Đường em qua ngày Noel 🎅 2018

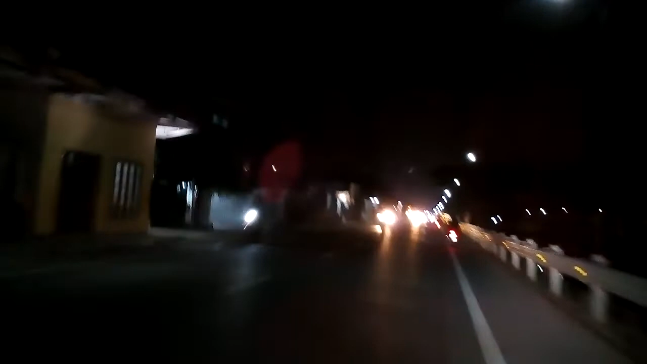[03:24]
Chắc chỗ này không đẹp mấy cái gì đúng không?